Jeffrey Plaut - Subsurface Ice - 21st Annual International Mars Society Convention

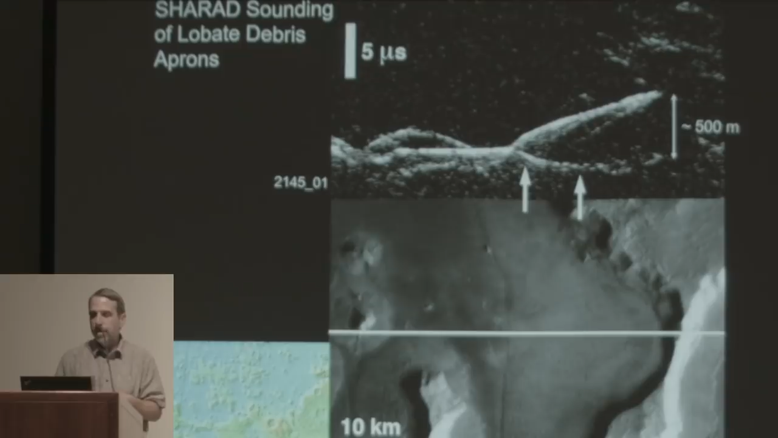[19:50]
And then in the lower panel, you can see the ground track, which is an image in this case, of where the radar was flying across. And so as the radar flies from left to right along that line, it's going over basically flat terrain. When it intercepts the boundary of this lobate apron,